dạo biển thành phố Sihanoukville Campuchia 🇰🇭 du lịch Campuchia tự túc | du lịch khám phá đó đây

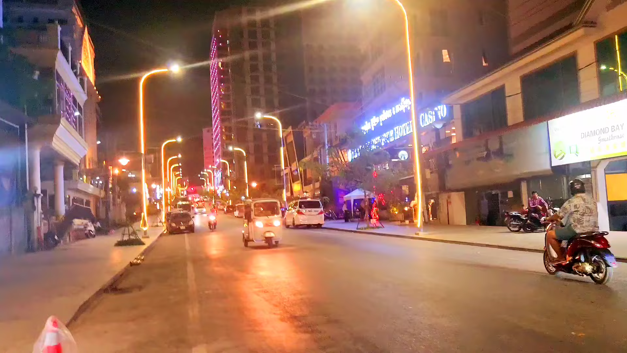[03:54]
Mình tiếp tục đi dạo Sihanouk về đêm các bạn. Một số hay là bán quán.